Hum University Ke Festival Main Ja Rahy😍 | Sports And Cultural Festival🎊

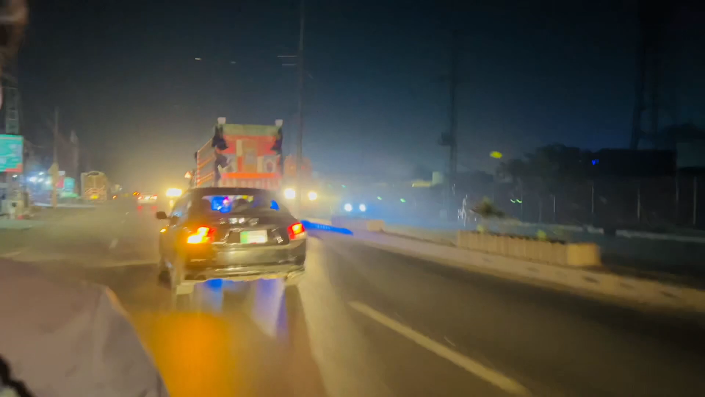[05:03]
There's a car So we're going to go to the ghat So we're